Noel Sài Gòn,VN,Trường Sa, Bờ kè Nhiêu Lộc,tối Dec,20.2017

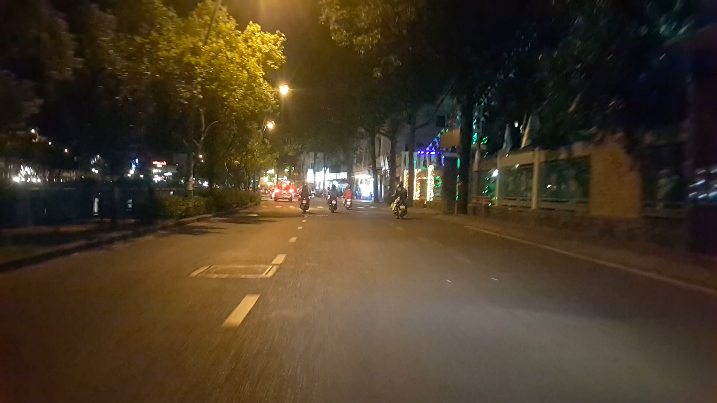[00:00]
Xin kính chào quý vị. Hải Công Minh đang có mặt ở đường Trương Sa,
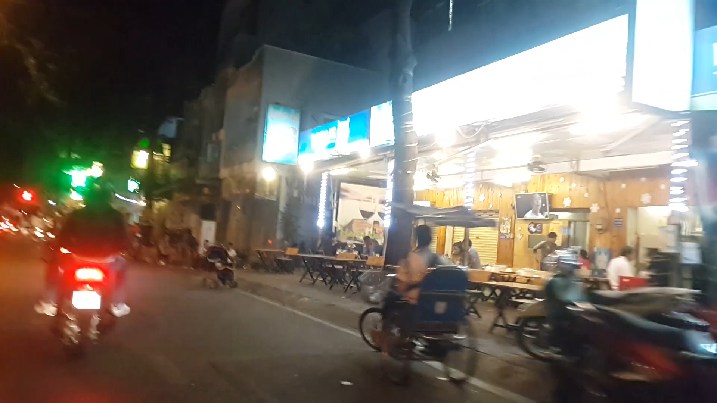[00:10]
dọc theo bờ kè Kinh Cơ Lộc Điện Mè,
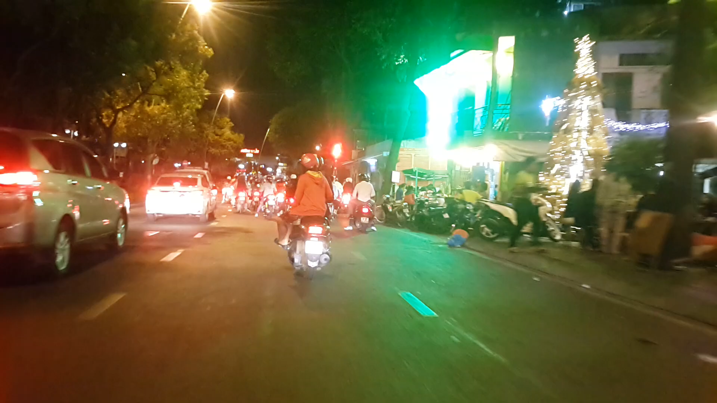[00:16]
quận 3 Sài Gòn, tối ngày 20 tháng 12 2017
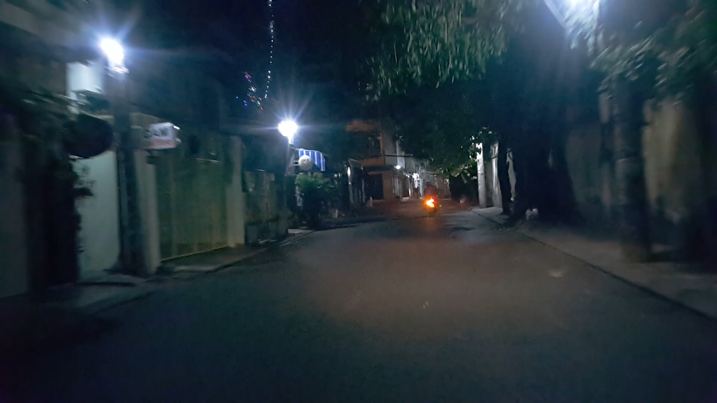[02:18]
Hẻm Sài Gòn buổi tối Ngày trời lạnh
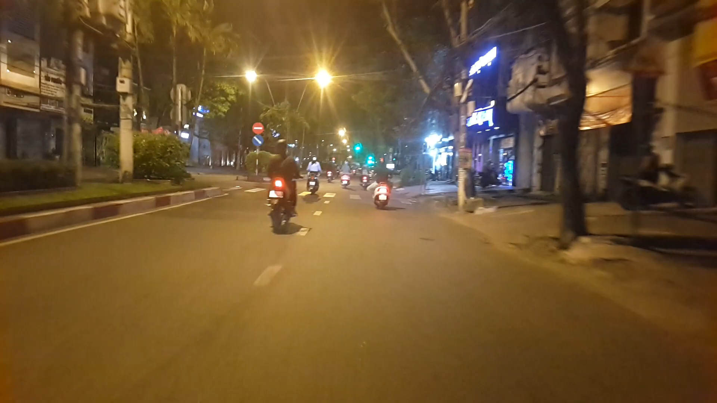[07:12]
đây là đường Bào Cát Chính khu này là nổi tiếng ngày xưa trời mưa hay ngập bây giờ đỡ khu Bồ Cát là khu này dọc theo đường này sẽ có những con đường song song Bồ Cát 1, Bồ Cát 2, Bồ Cát 3, Bồ Cát 8